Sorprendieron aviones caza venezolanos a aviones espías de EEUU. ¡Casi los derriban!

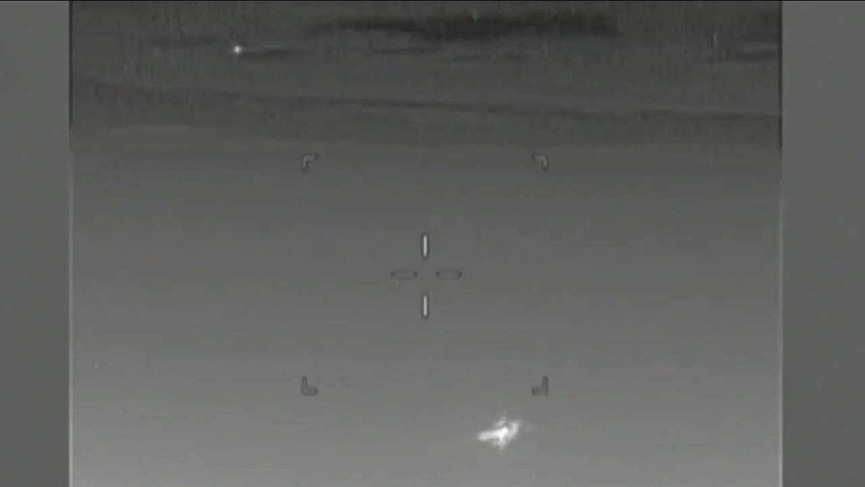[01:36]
caza SU-30 de fabricación Rusia se acercó de una manera